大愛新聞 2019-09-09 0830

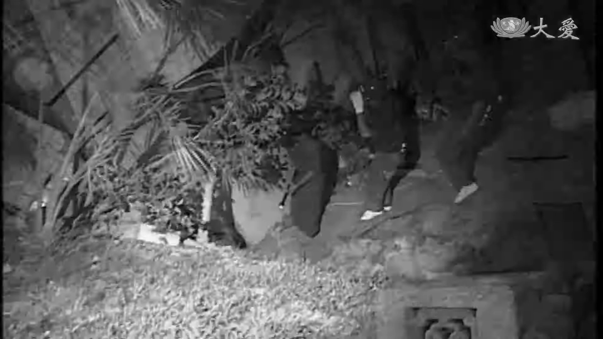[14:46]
就那人就帮我们拉我们一把然后我们就这样子爬上来
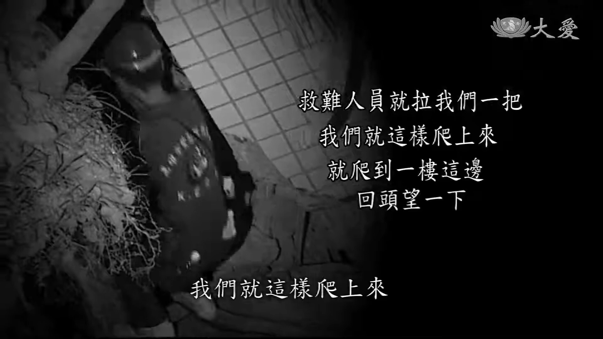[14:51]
然后就爬到一楼这边来那回头望一下就是很感恩他们非常感恩他们